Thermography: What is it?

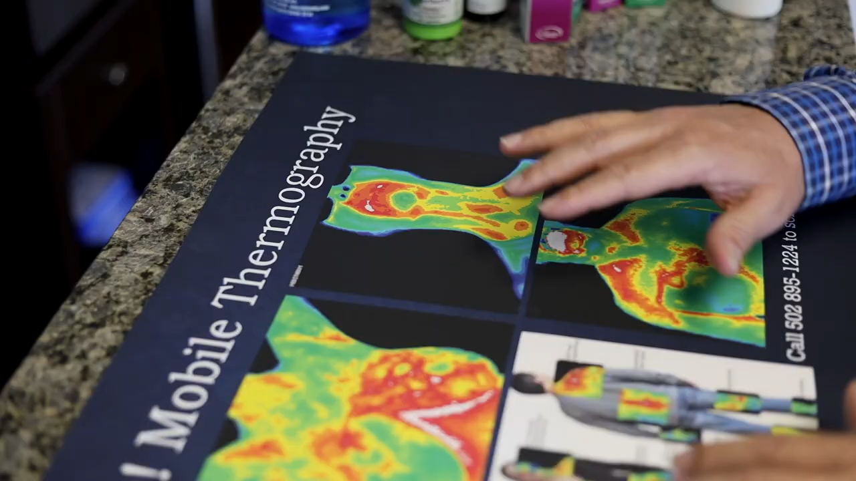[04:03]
so for example dental health there can be long-term issues with root canal teeth or other dental procedures
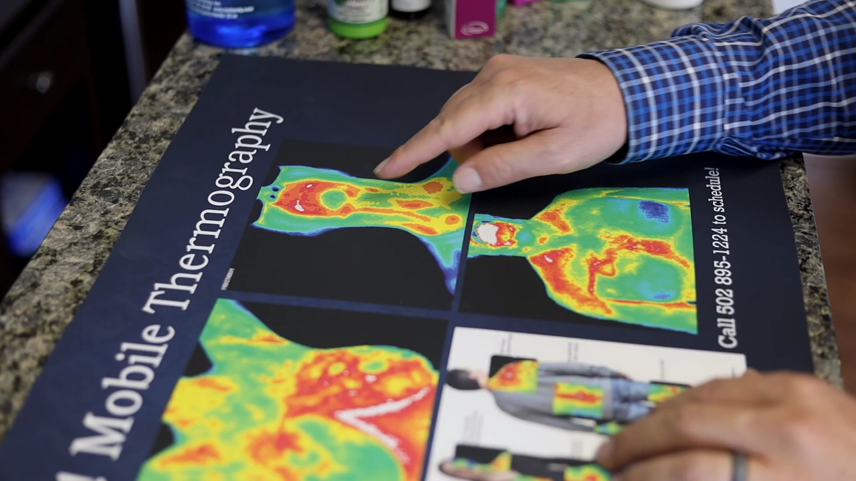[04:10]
that can cause inflammation with drainage down into the lymphatics this red here over the thyroid area indicates there's some thyroid dysfunction
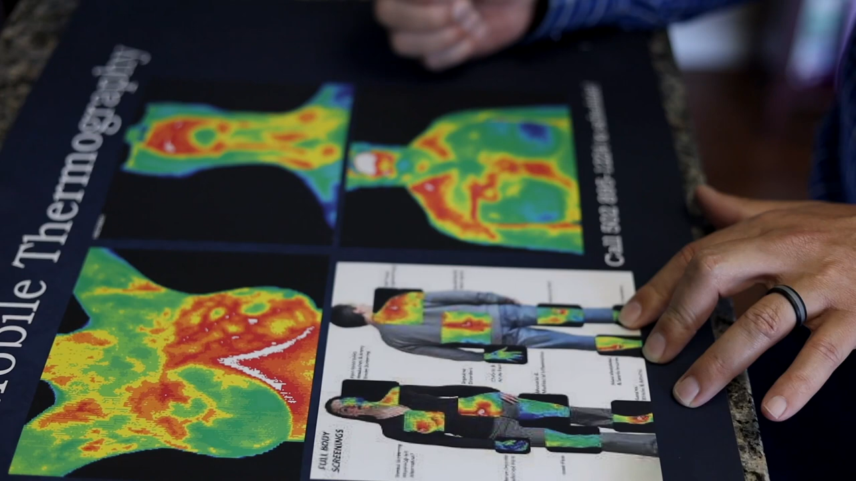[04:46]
breast cancer this is male breast cancer and heart health shown here
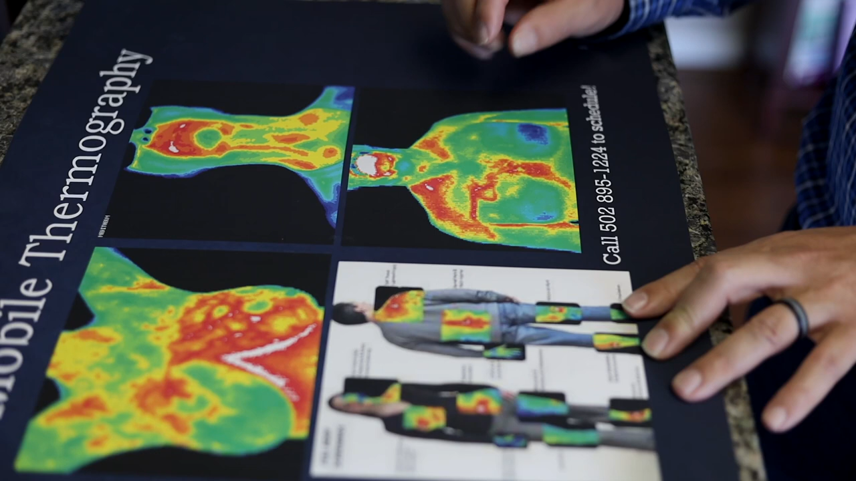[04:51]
where you have this extra blue or cold over the heart this is just a quick sampling of what the images look